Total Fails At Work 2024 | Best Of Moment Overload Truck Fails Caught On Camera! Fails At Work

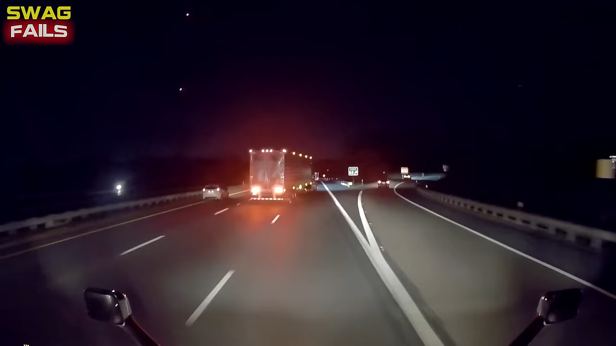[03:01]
Was almost a collision because the truck driver was trying to exit at the last moment.
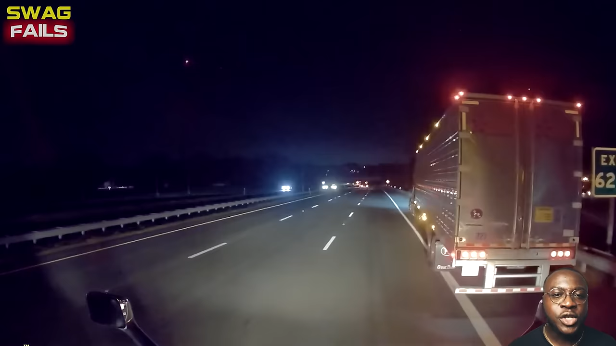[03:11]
But unfortunately, despite his recklessness, he still couldn't exit in time.